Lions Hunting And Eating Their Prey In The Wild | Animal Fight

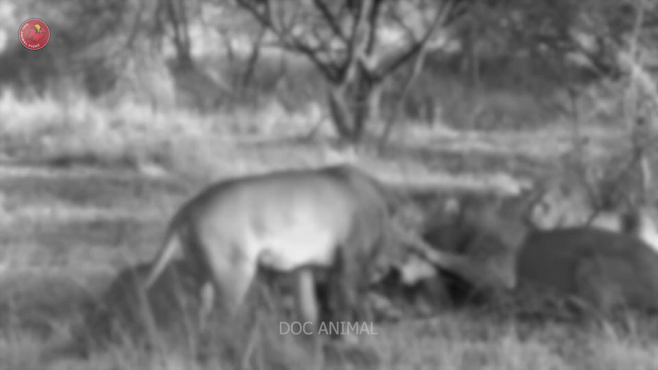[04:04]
Faced with fierce resistance from a particular lioness,
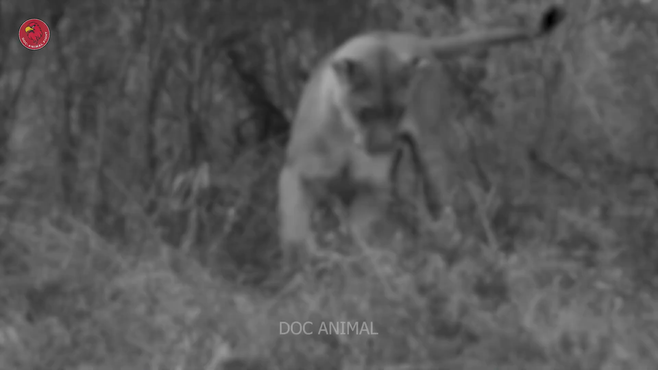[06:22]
Despite the serval's valiant efforts to defend itself, its smaller size rendered it powerless against the lioness's might.
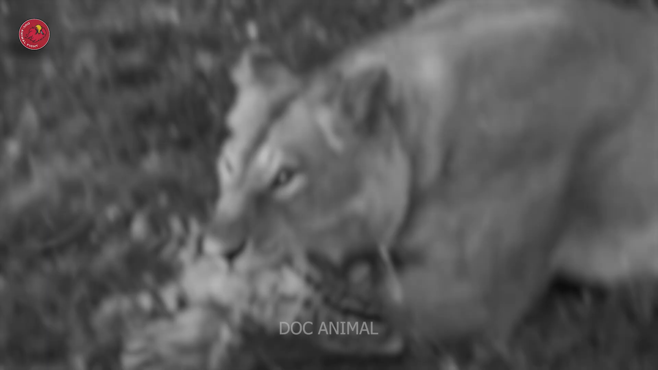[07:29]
Before the serval could react, a lion pounced,
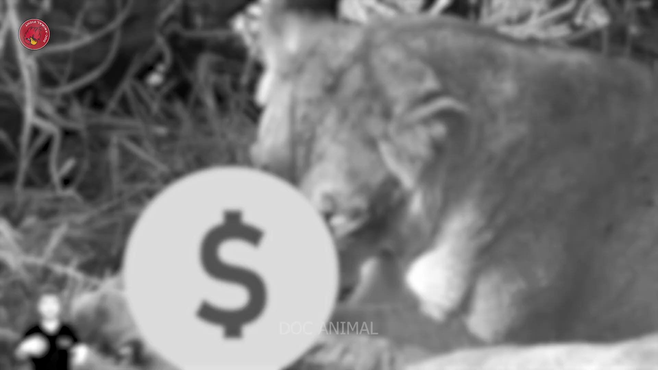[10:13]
a lioness preying on a honey badger, driven by extreme hunger despite the badger's minimal nutritional value,